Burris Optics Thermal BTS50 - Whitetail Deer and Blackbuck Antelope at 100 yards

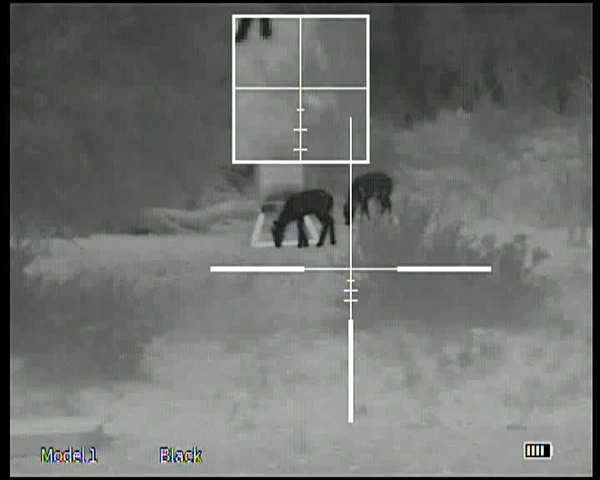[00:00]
We've got two little white tail. You see the little horns there.
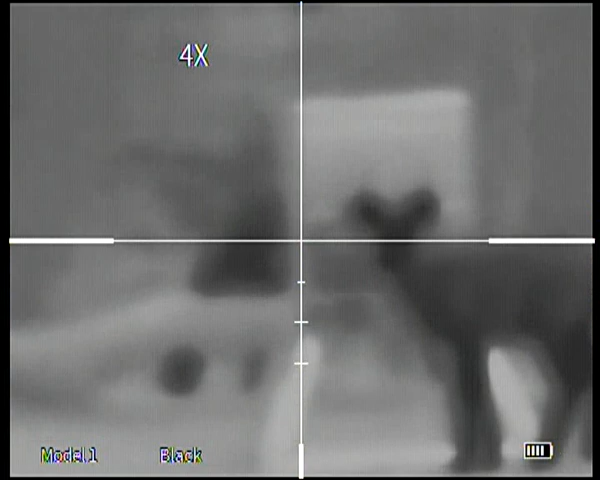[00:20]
And then this one in the back.
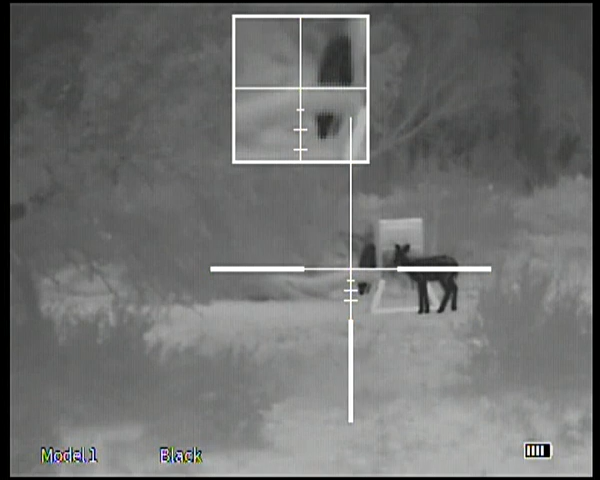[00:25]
He's behind the tree so you can't see him, but he's got little antlers. Little antlers on this guy and little antlers on that guy. If they were black buck with little horns, the horns don't fall off every year.
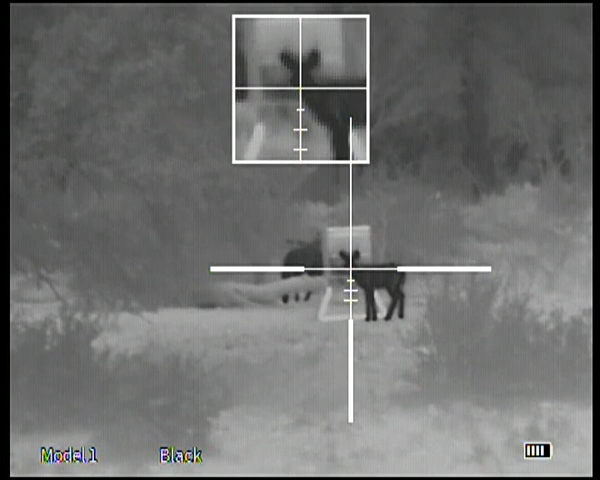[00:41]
And they continue to grow so they've got blood circulation in them. So they would be holding heat.
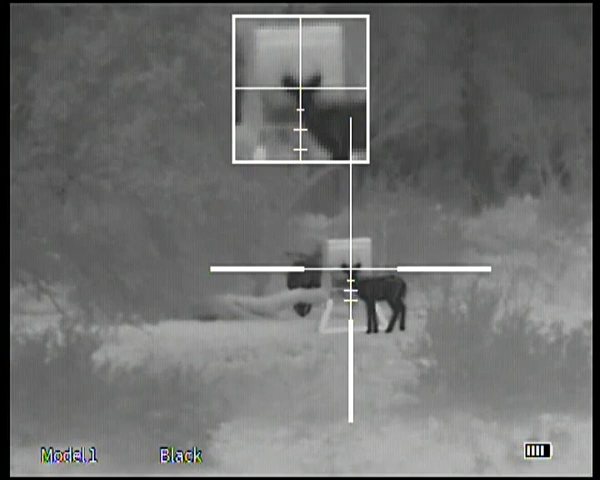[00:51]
You would see them clear as day in black.
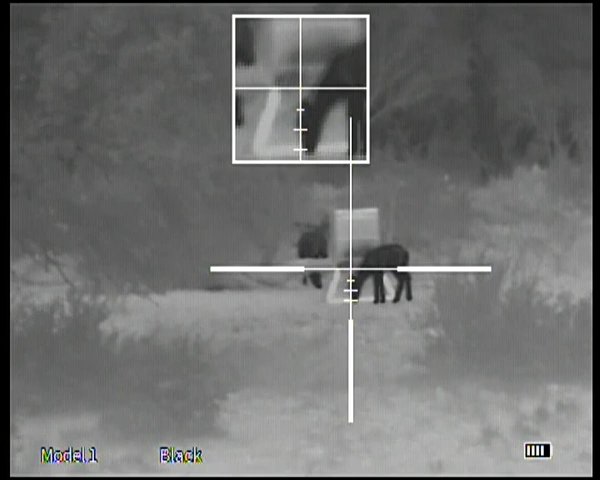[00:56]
But antlers don't hold heat, per se. So you barely see them.
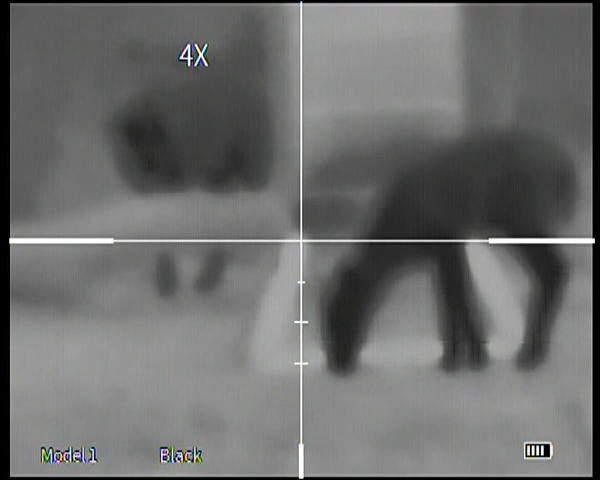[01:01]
It's this late.
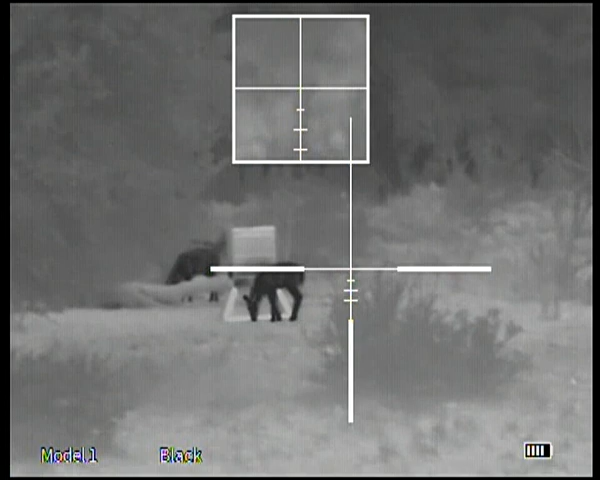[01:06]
Because we have two little white tail there. Unless we have black buck.
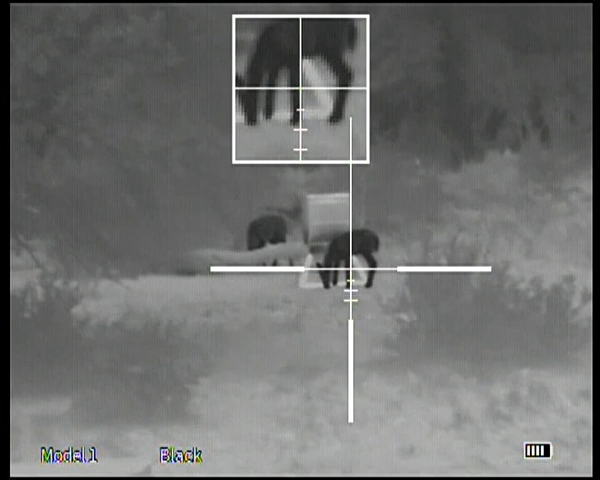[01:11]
And you can see the definition on there. You can see the definition of their fur. There's no color change.
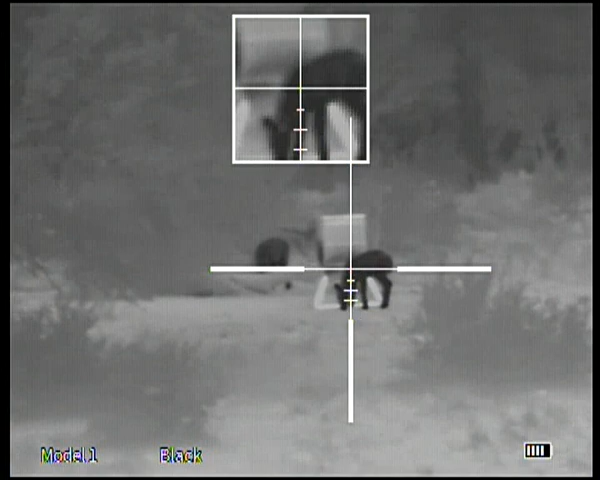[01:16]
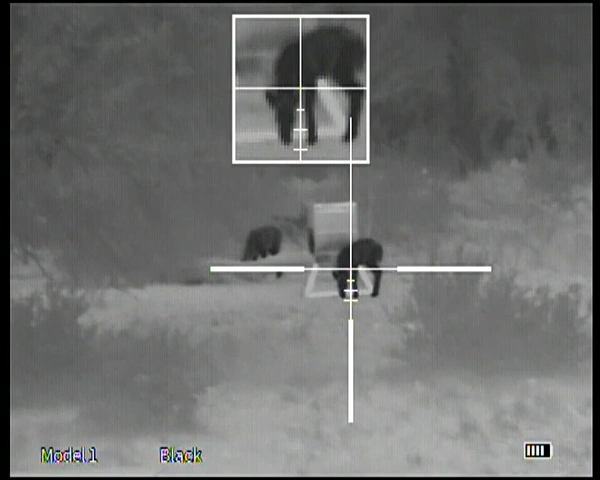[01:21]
There's no color change. But with the fur it will move along...